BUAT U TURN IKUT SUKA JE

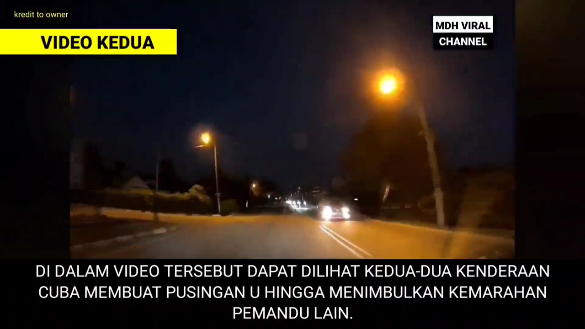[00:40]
Yarpun tidak berlaku kemalangan, namun ianya jelas mampu mengancam nyawa penunggang motosikal.